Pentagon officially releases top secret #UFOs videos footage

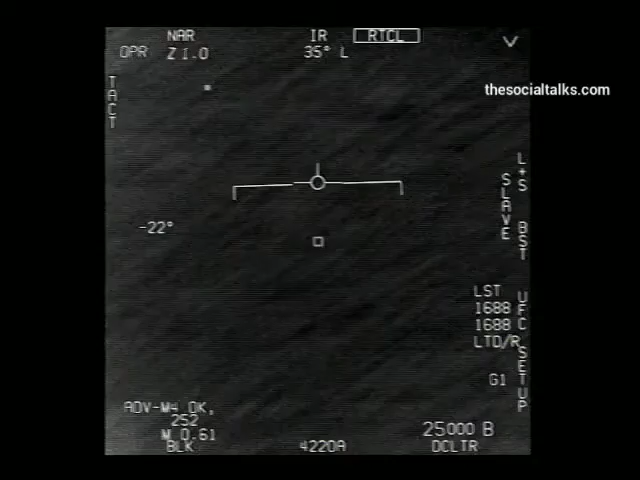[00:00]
... Oh, I got him! Woohoo! What the fuck is that?
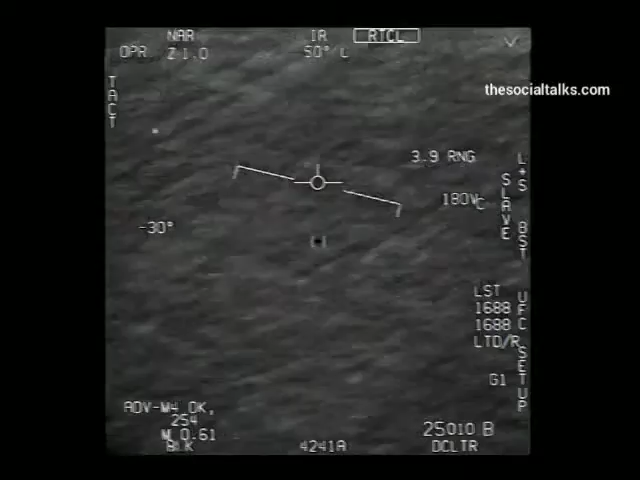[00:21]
What the fuck is that? Are you caught smoking target? No, I took an auto track Oh, okay Oh my gosh, dude Wow, look at him! Look at him fly! Dude, they're not a fucking drone, bro There's a whole fleet of them Look on the ASA Oh my gosh They're all going against the wind The wind's 120 knots from the west Look at that thing, dude
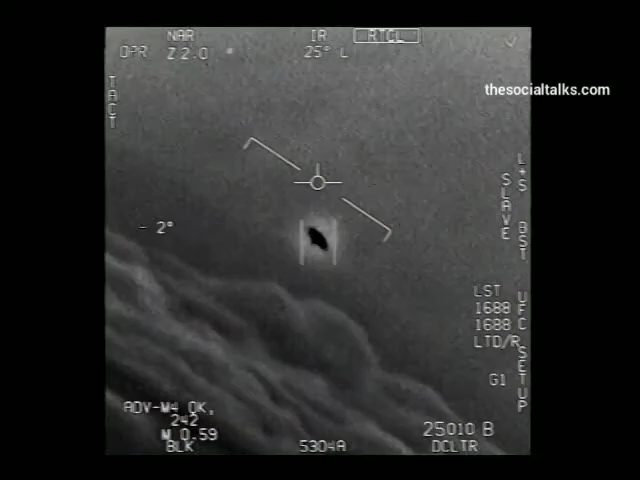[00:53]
That's not an LNS though, is it? I do have an LNS, dude What is that thing?
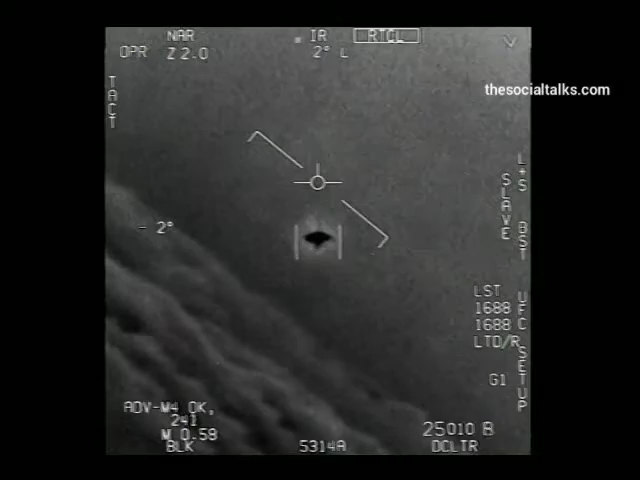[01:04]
It's rotated AHHHH AHHHH AHHHH AHHHH ... ... ...